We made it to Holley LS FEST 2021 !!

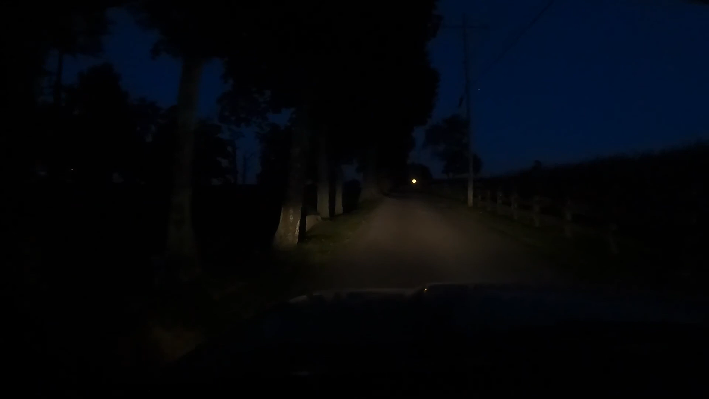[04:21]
and here when you top the hill you can finally see some lights down there we made it people we made it